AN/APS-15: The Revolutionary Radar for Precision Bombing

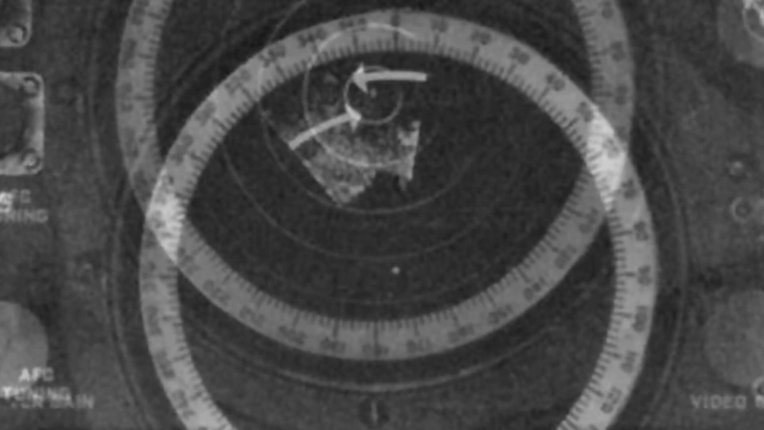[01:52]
The antenna rotated 20 times per minute, using X-band radar with a working frequency of 10 gigahertz and a wavelength of 3 centimeters. The azimuth angle was about 3 degrees, and the antenna was aligned a few degrees below the horizontal line to scan the terrain below. Inside the midsection of the aircraft, radar operators were deployed with related displays. Operators could adjust the radar scanning distance as needed, with four options, 5 miles,
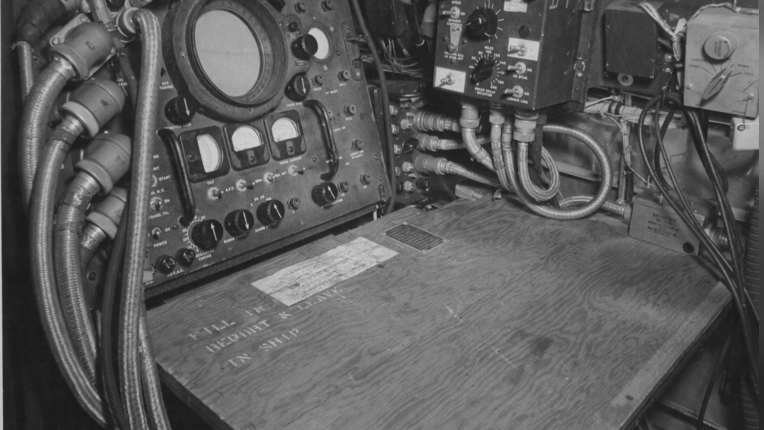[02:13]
20 miles, 50 miles, and 100 miles. When using the 5 or 20-mile scan, the original display mode was narrow, allowing operators to zoom in for better observation.
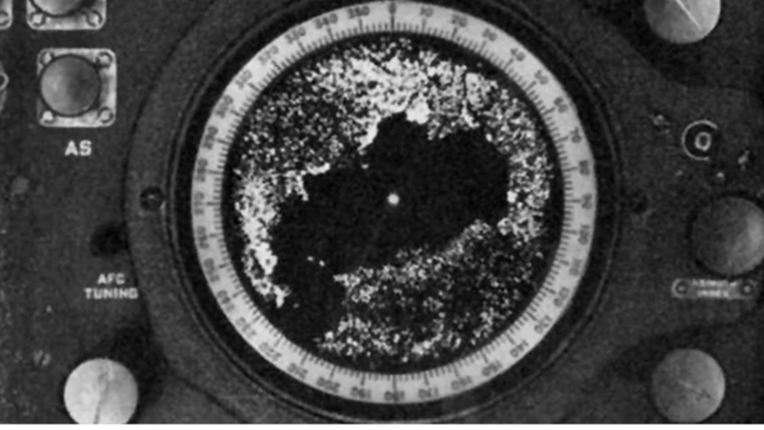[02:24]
Radar operators also had other auxiliary functions, such as antenna tilt,